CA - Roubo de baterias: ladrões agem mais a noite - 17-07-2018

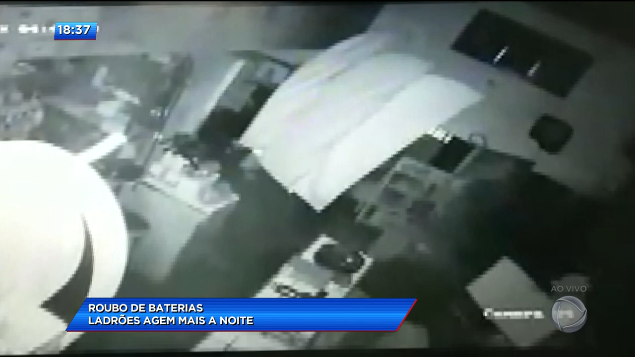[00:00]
As imagens mostram a ação dos criminosos dentro de uma loja de baterias. Repare que eles agem com tranquilidade enquanto pegam as mercadorias.
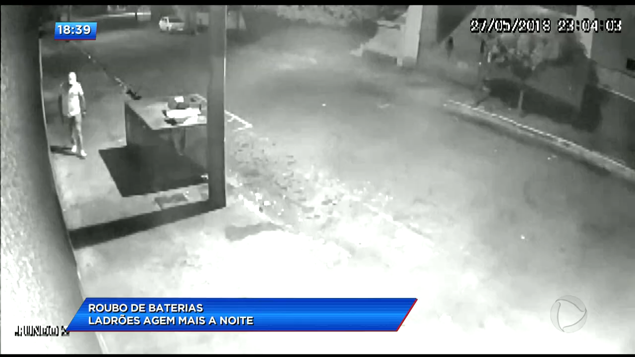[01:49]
Estas imagens mostram um dos bandidos passando com uma barra de ferro na mão.